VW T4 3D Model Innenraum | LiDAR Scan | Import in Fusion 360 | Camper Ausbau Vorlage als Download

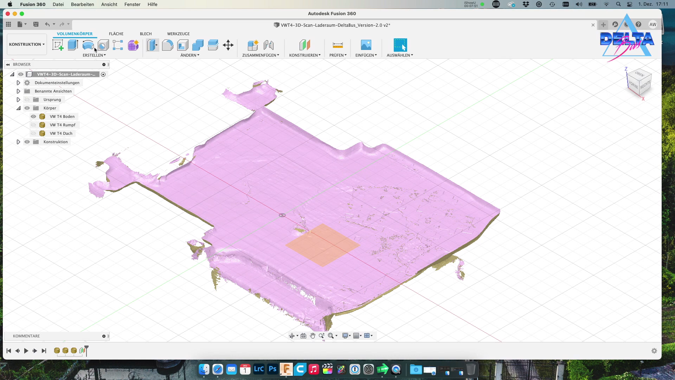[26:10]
Und wenn ihr jetzt sozusagen auf Zeichnen geht und dann könnt ihr diese Ebene auswählen, dann habt ihr jetzt eure Platte, eure Bodenplatte. Und das ist schon eine richtig coole Sache, weil ihr seht auch hier die Winkel entsprechend schon eingezeichnet. Beziehungsweise ihr seht halt hier die Winkel, wo ihr die Platte sozusagen segeln musst oder fräsen musst.
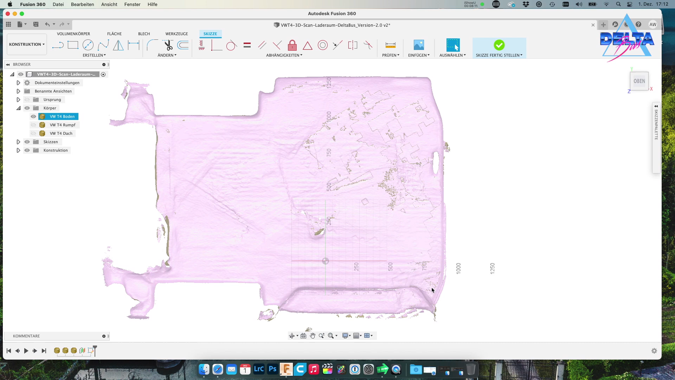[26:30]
Und jetzt mache ich einfach mal testweise mal jetzt hier eine Zeichnung rein. Und das ist jetzt knapp 1,80 Meter. Und soweit ich mich entsinnen kann, beträgt der Abstand zwischen, äh Quatsch, Meter 80, Meter 20. Zwischen den beiden Radläufen hinten halten Meter 20. Und das sieht ziemlich gut aus. Hier habt ihr dann nochmal die Säule.
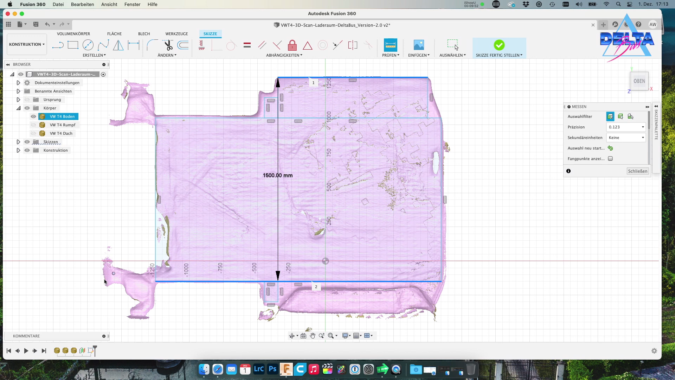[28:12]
beziehungsweise mir die Profile hier nachzubauen, damit ich Platten, Schränke, die Airline-Schienen, äh, anpassen kann, vermessen kann, dass man hier wirklich gut vorwärts kommt. Ähm, das Problem sehe ich hier noch hinten. Da gibt es leider, äh, habe ich das nicht komplett gescannt. Das heißt, ein Stück fehlt. Ich werde den einfach jetzt, ähm, entsprechend dann nachträglich ausmessen. Also ich meine, äh, das geht ja auch noch, dass man das ausmisst. Und, ähm, werde dann hier die Lücken,
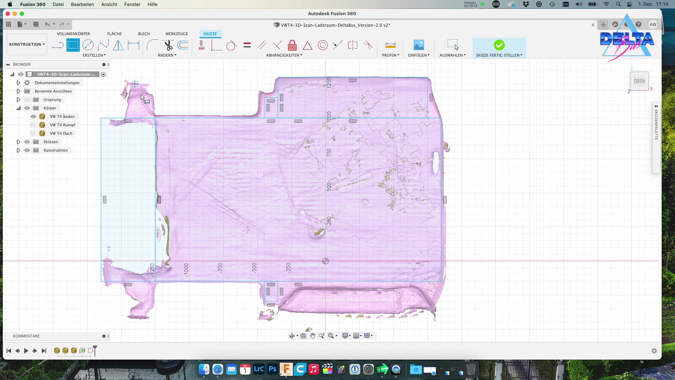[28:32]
also beziehungsweise die Stellen, wo halt hier die Scheinwerfer hinten sind, das wäre dann ja die, äh, D-Säule, glaube ich. Ja, müsste D-Säule sein. Also wenn hier B ist, C und D richtig, das wäre dann hier hinten die, die D-Säule, also die letzte, hier wo die Rückfahr, äh, Scheinwerfer sind, beziehungsweise die ganze Anlage hinten. Ähm, man könnte jetzt halt auch diesen Bereich hier halt, äh, verwenden. Leider ist er nicht gescannt. Gut, es ist halt, wie es ist.
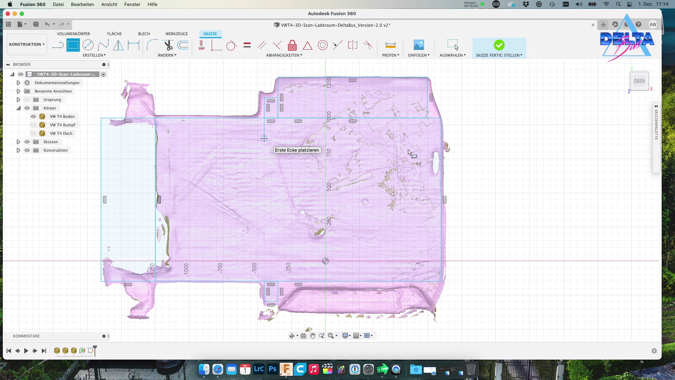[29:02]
Aber wie gesagt, diese Platte bekommt ihr dann, also ich arbeite das jetzt mal die Tage aus und, ähm, werde euch das mal zur Verfügung stellen, so nach und nach.
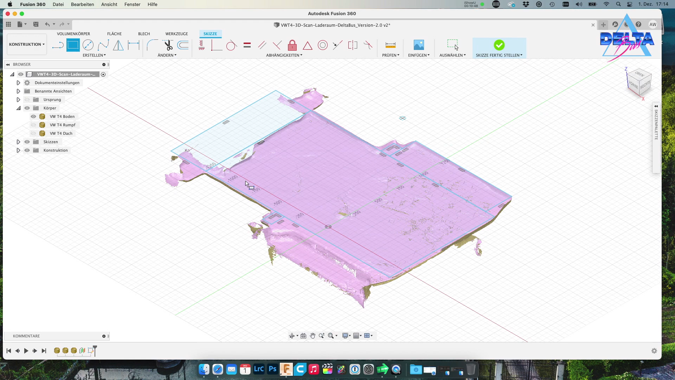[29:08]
Aber ich glaube, das ist eine richtig, richtig coole Sache.
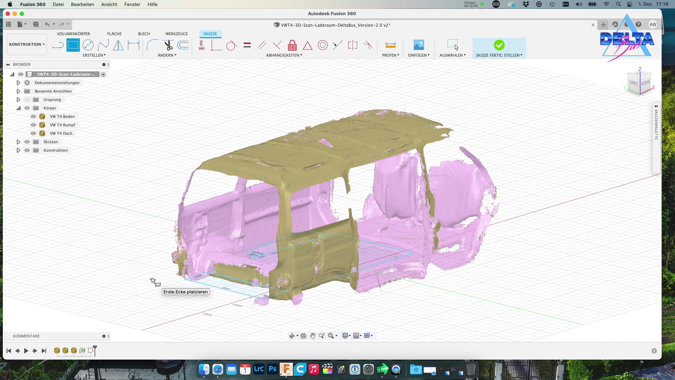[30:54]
macht, was ihr wollt, nutzt es aus, gibt es weiter, ist mir völlig egal, aber seid fair, wenn ihr es in einem Betrieb oder halt, äh, kommerziell nutzt. Ja, das war's von meiner Seite, das war auch das erste Video, was mal nicht am T4 stattgefunden hat, sondern wirklich direkt, äh, äh, naja, vom virtuellen T4, vom gescannten T4. Nochmal zur Info, gescannt wurde mit dem iPhone 12, äh, Pro Max, mit dem LiDAR-Scanner mit einer Auflösung von 5 mm.
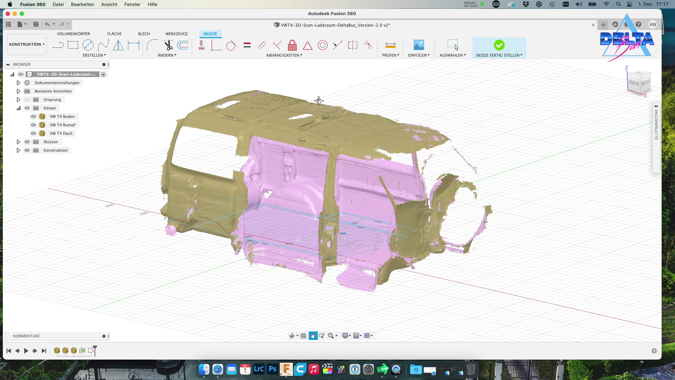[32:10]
Und auch die, ähm, B, beziehungsweise die, äh, C und D-Säule, dass die auch ein bisschen sauberer aussieht, weil die sind auch ausgefranst. Naja, und vielleicht auch mal die Heckkappe schließen, die könnte man ja auch nochmal gebrauchen. Ja, also, Schluss mit dem Gequatsche, es ist jetzt genug Zeit vergangen, ihr habt eine ganze Menge mitbekommen, wer sich für das Projekt interessiert, einfach auf deltabust.de schauen, ansonsten hier den YouTube-Kanal verfolgen und ich freue mich auf eure Kommentare.